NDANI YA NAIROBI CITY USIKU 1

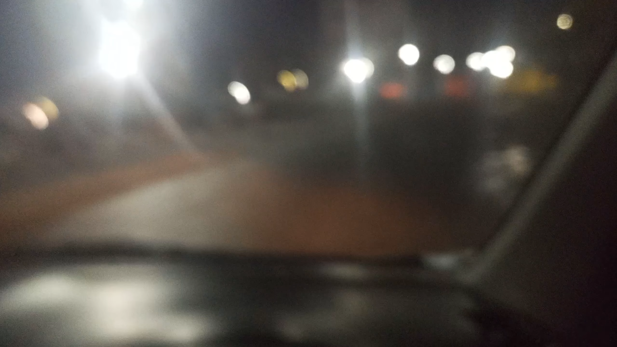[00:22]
dakika kama 3 hivi. Na hapa hivi ni mudhuru wa mimi naelekea mazee nyumbani. Ni mdurua.
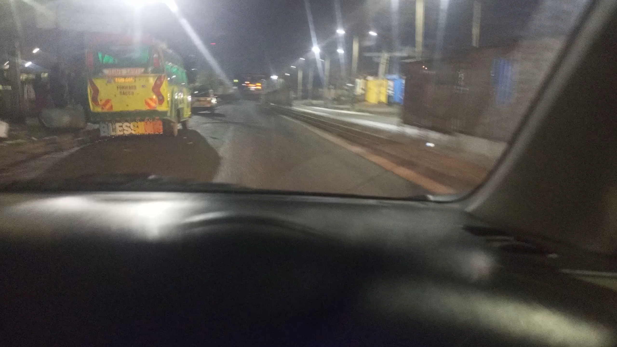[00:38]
Kuna ngamia iko nyuma yangu, acha ipite kwanza. Pole pole tu, hakuna haraka.
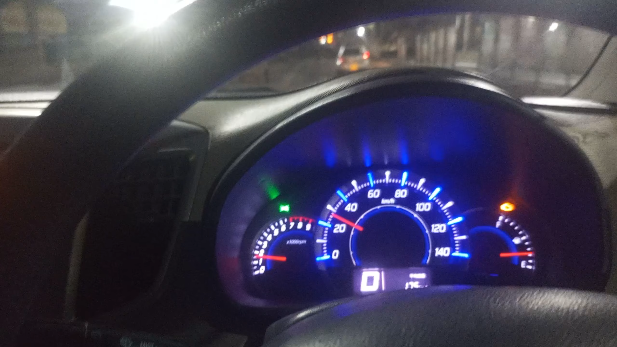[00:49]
20-30. Juu nimeshika kamera kwenye mkono bana. Ama namna gani wa jameni? Si tuko pamoja? Ndani. Lakini tumetoka. Lakini kesho kama nitakuwa tao usiku, nitaonyesha CBD vyenye kuko
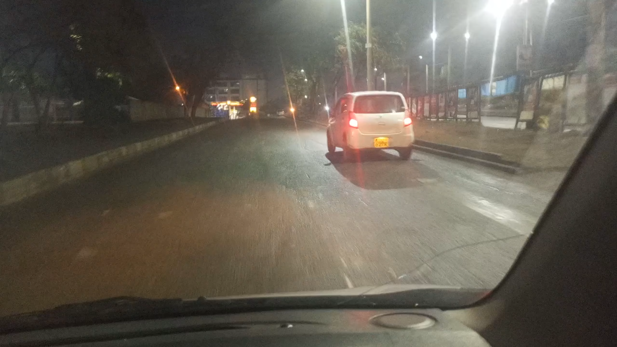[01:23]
Hakuna jam. Hapa mchana unaweza kaa like 30 minutes. Ndio utokee. But I'm just showing you venye mambo iko.
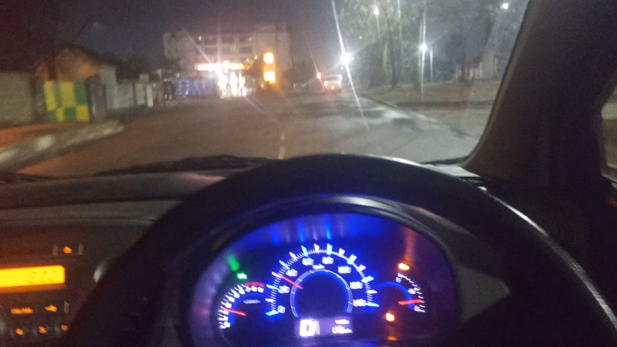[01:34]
Masaa ya usiku.
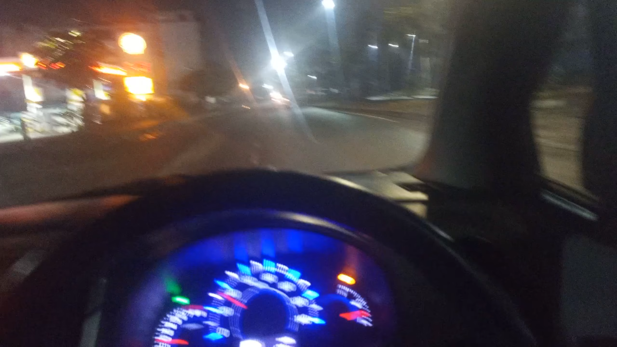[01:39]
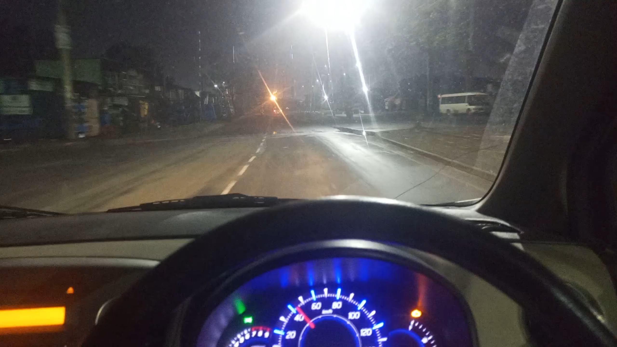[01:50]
It looks like a ghost town. Ama namna gani my friend? Si tuko pamoja?
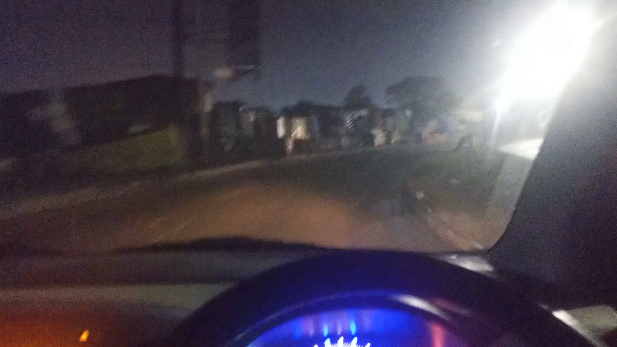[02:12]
We are heading to Jogo Road. Mwanamke wa Google Maps anaitanga Jogo Road badala tu aseme Jogo Road,
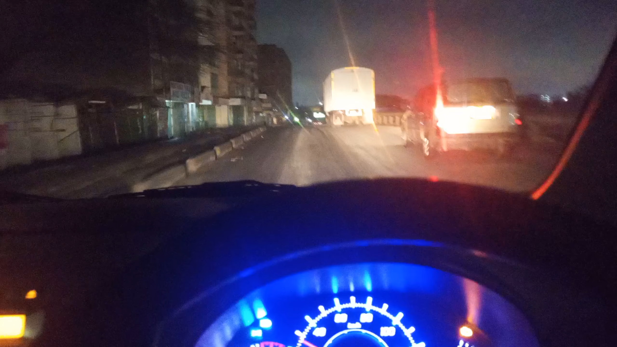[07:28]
Naenda pole pole, usijali, na pia ninaangalia mbele, ni kamera tu ninazungusha hivi. Lakini naona mbele and at a very lower speed of 30 kilometers per hour.